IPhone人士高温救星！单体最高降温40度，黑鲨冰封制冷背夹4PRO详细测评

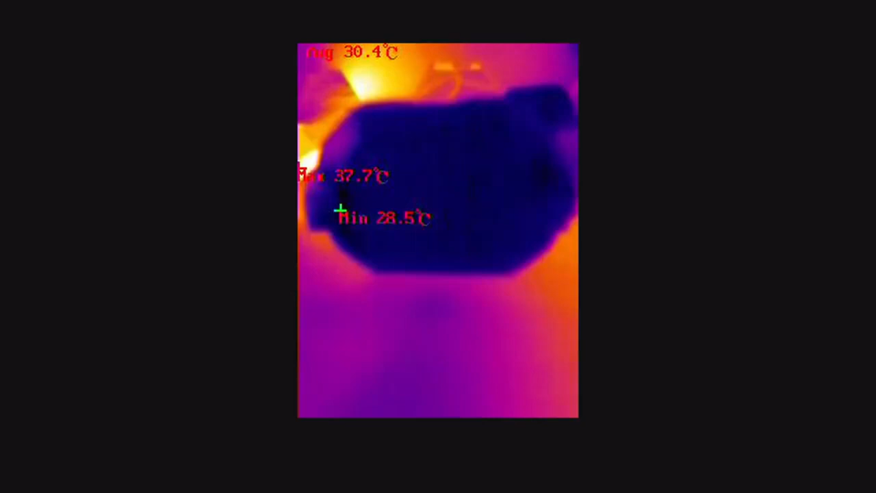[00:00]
On screen: max 37.7°C, min 28.5°C
现在晒热气空仔最低温是28度启动了5分钟之后中心温度最低能降到3.
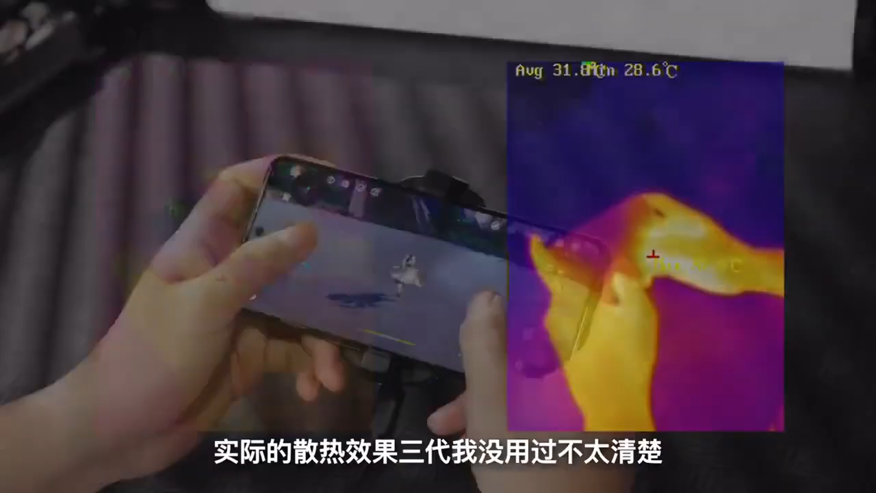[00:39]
实际的散热效果三代我没用过不太清楚对比我原本在用的一款200价位的磁吸散热被夹在热成像下的区别是相当明显的蓝色区域越多说明智冷效果越好30分钟最
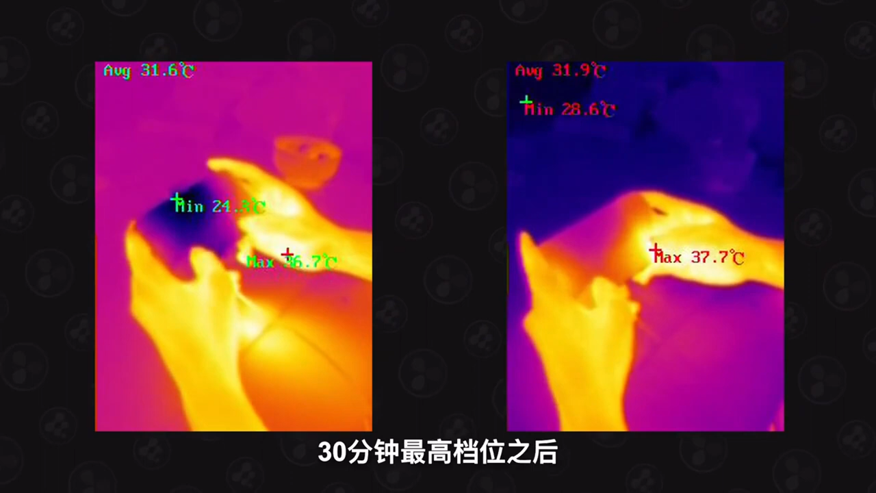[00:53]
高档位之后黑鲨最低是可以给手机正面也就是这一面降低到22度左右的背面和塞射器直接接触部分也直接
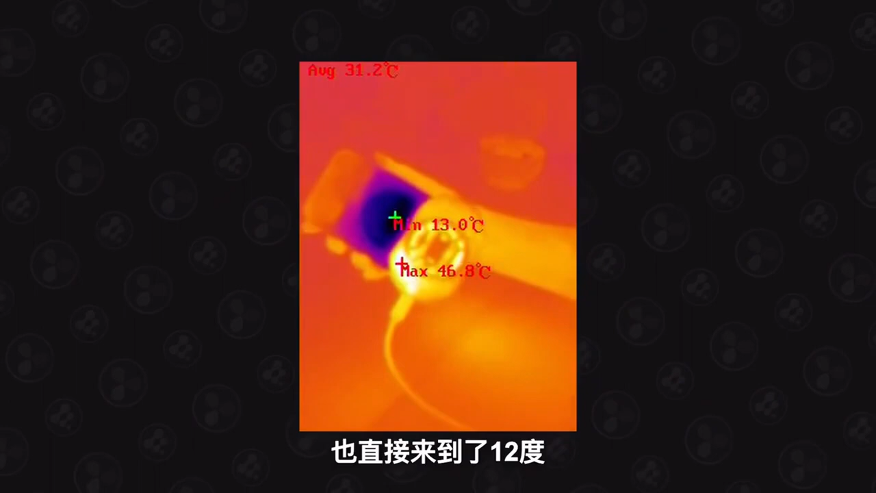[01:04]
On screen: max 46.8°C, min 13.0°C
来到了12度有上这一款塞射器就只能降到20度
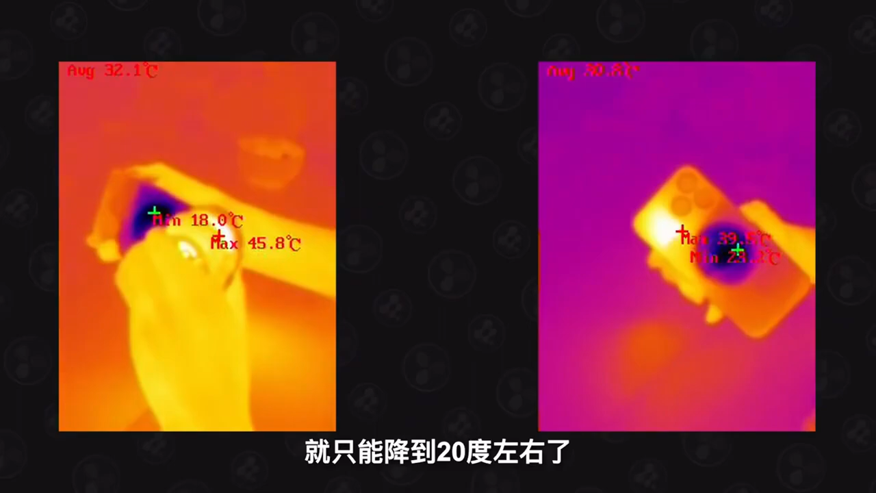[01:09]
左右了官方宣传在25度室温下最多是可以做到单体降